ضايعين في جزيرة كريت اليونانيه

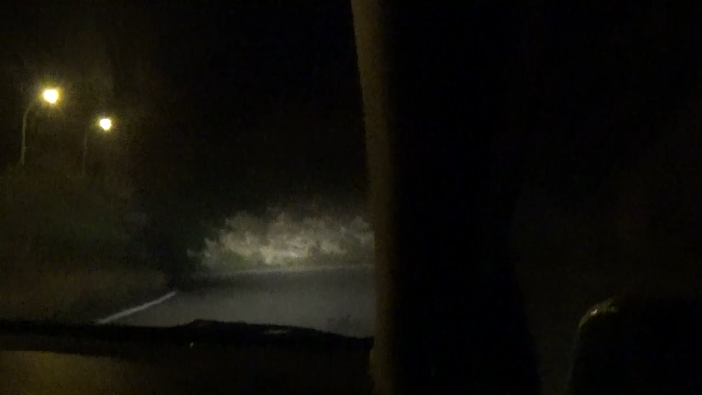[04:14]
طلع 100% طلعنا من حد الكارتن سوتس هذا من هون نزل الباص احنا بدنا نيجي من فوقي الشارع ونطلع على سبيل الطريق الرئيسي فاهم كيف؟
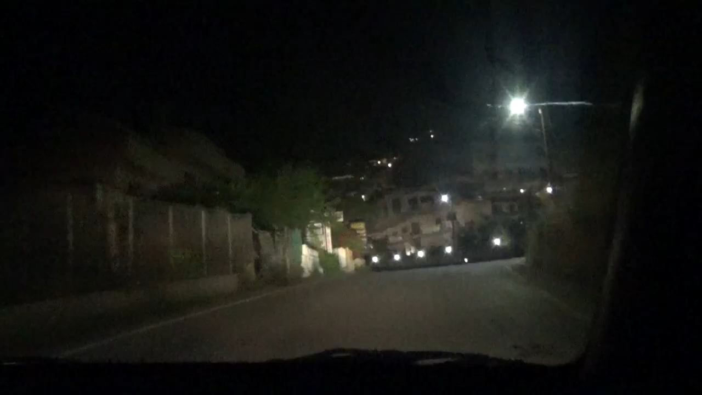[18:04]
بينفع. هون على اليمين وضعنا انه نقدر نرجع كمان مره لنلاقي كمان مره يمين.